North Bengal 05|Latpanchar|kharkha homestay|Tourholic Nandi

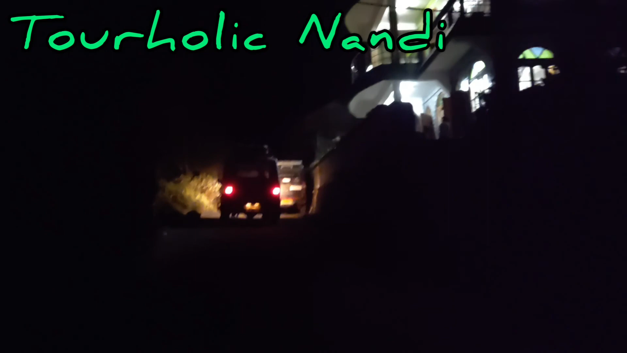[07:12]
इधर में ड्राइविंग एक स्किल है, क्योंकि नॉर्मल ड्राइवर्स ड्राइव नहीं कर सकेगा। फर्स्ट गियर है, सेकेंड गियर में हाईएस्ट कोई भी गाड़ी चलता है, गाड़ी का साउंड सुन के समझ में आ रहा है।